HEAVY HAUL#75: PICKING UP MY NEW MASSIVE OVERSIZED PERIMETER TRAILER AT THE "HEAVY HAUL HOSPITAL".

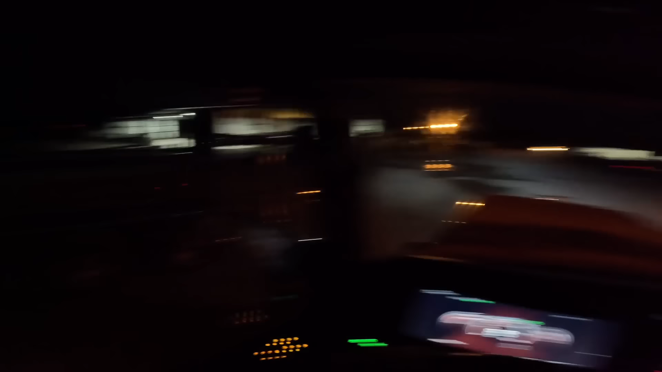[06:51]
there. There she go right there. We'll get a better look when the sun come up. Park over here and go holler at Francisco real quick.